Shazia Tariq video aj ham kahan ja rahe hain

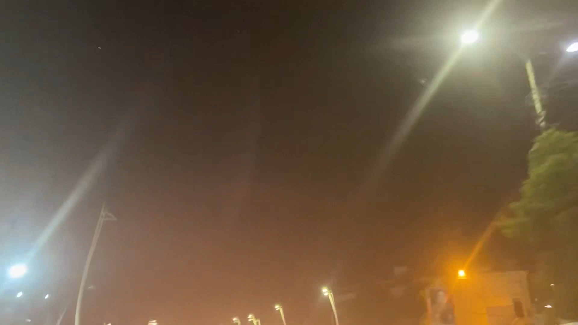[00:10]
گائز تو آپ یہ رستہ دیکھیں اور بتائیں کہ یہ رستہ کس طرف کو جا رہا ہے
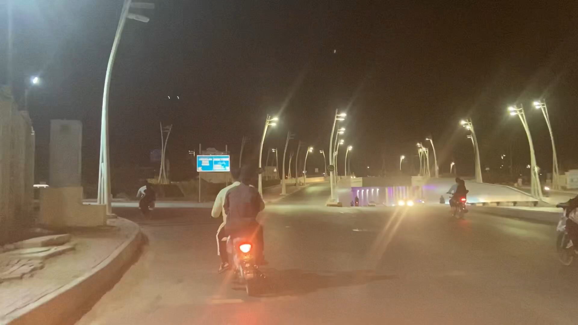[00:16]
آج ہی آپ سب کے لیے سس فینس ہے کہ اس
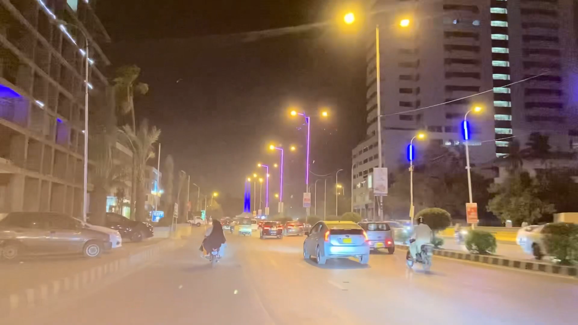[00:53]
گول ہلو گائز کیسے ہو گائز آپ لوگ یہ دیکھو کہ ہم لوگ یہ کہاں جا رہے ہیں یہ رستہ آپ دیکھو اس رستے کو تو آپ جانتے
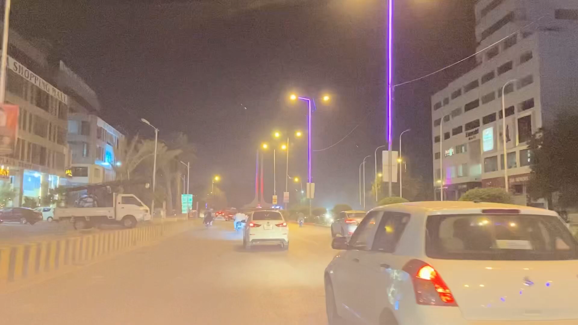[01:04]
ہیں جتنے کراچی والے ہیں اس رستے سے ابھی آگے ہم لوگ کہاں جا رہے ہیں وہ تو ہم آپ کو وہاں جا کے ہی بتائیں گے تو
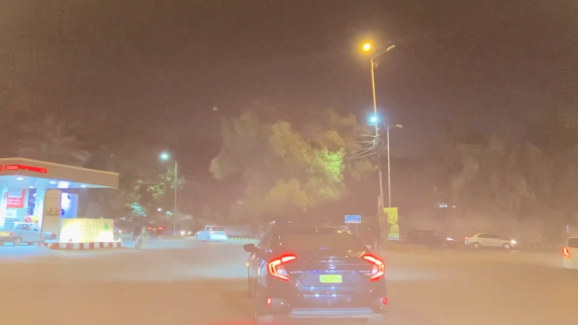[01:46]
اور میں آپ لوگ کو یہ رستہ دکھا رہی ہوں اس لیے کہ آپ لوگوں کو پہچان
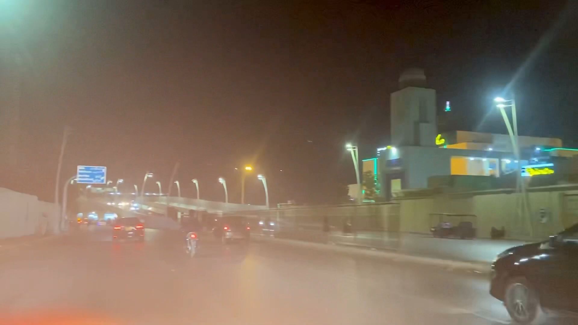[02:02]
تو آپ دیکھیں یہ کون سی جگہ ہے آپ کو میں سارا رستہ دکھا رہی ہوں ہم کہاں کہاں سے گزر رہے ہیں آیا نے آپ کا ہاتھ لائٹ کے اوپر آ رہا ہے
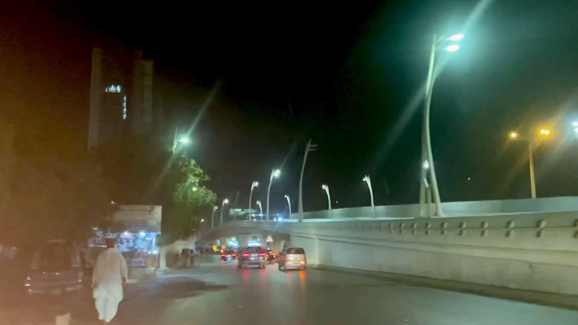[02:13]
تو اس لیے ہاں دیکھا آپ کے لیے رہی ہے تو گائز دیکھیں آپ یہ کہ یہاں سے ہم لوگ بزر رہے ہیں اب آپ کو کلیر نظر آ رہا ہوگا کہ یہ کون سا رستہ ہے